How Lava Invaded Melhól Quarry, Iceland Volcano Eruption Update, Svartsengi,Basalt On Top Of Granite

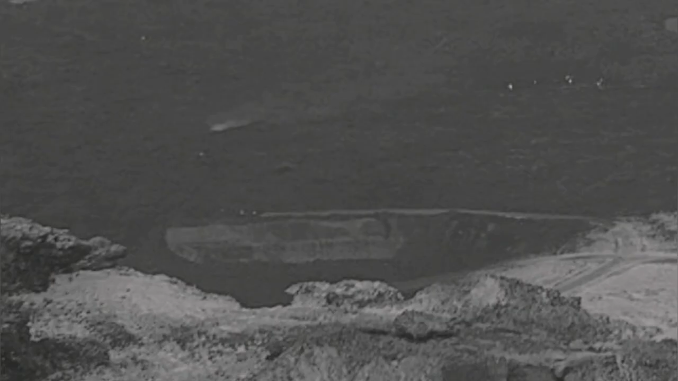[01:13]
Now the lava is moving toward it from two directions, and later it covered it completely.
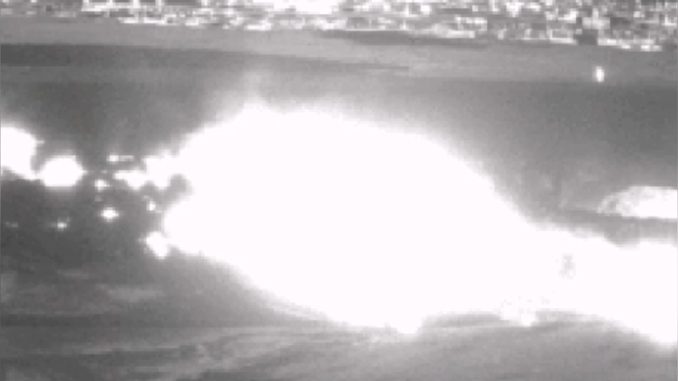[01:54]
evolved kind of igneous rock, and the granite is the most ultimate igneous evolved rock. So they are now in contact, and unlike anything else in nature you see,
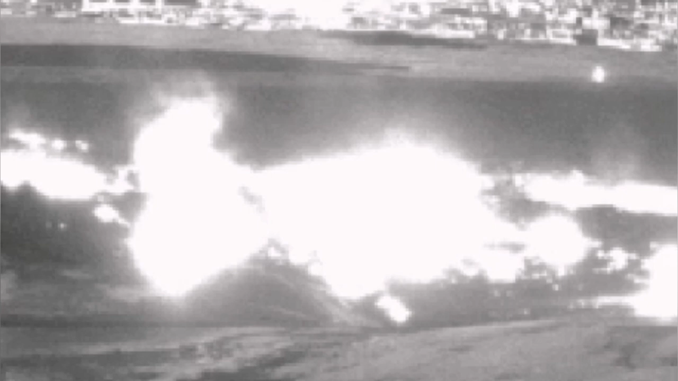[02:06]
the basalt is on top of the quarry, granite.